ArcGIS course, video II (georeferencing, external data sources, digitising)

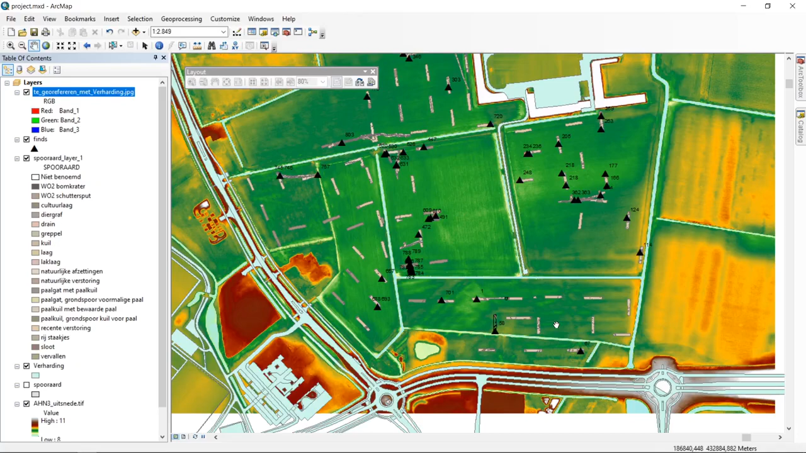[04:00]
had coordinates which made sense in this coordinate reference system our map is uh is not visible so if we right click on the map and we zoom to layer we can see that it has been inserted but if we look where it is inserted we can see that in the
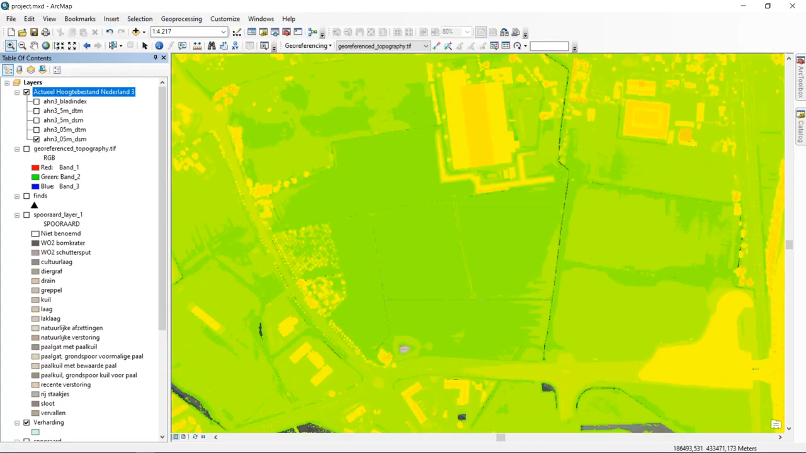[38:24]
is downloaded directly from um from the server now as you can see um we are not allowed to do
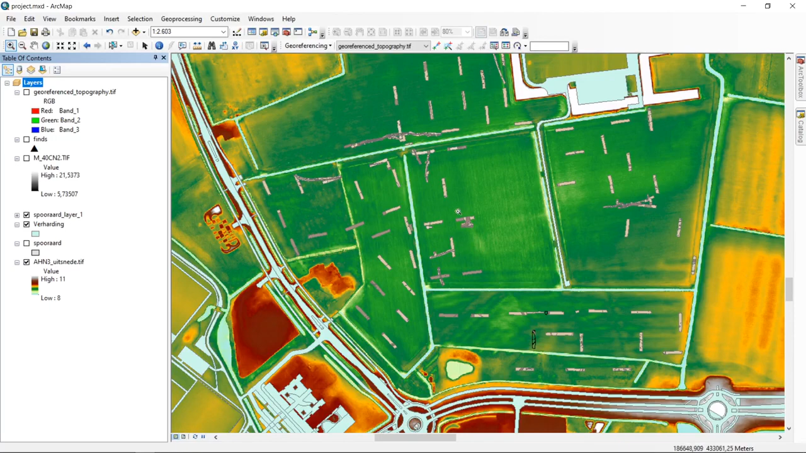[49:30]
waterfield ditch that we excavated in these trial trenches and that we may see a reflection of in the digital elevation model is actually overlapping with for example these this this street um